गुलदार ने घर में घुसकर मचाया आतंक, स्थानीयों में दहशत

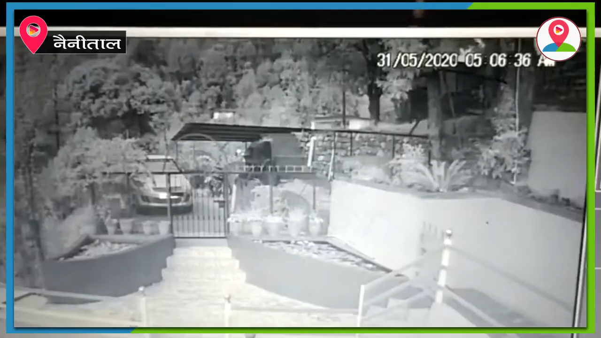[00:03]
नैनिताल के भीमताल नल दल मयंती ताल में आज सुभा गुलदार घर में घुस गया गुलदार ने पहले घर में बनाए कमल के
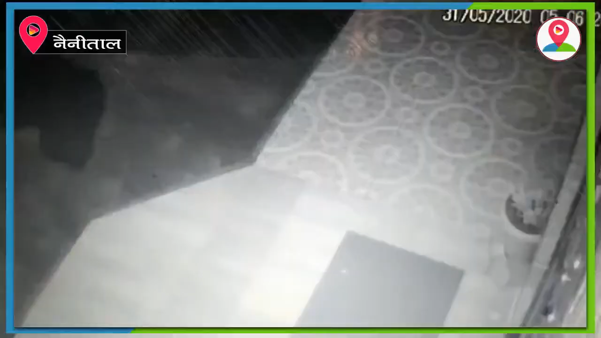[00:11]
पॉन में कूद लगाई फिर सीडियों के सारे घर के आंगन में कुछ देड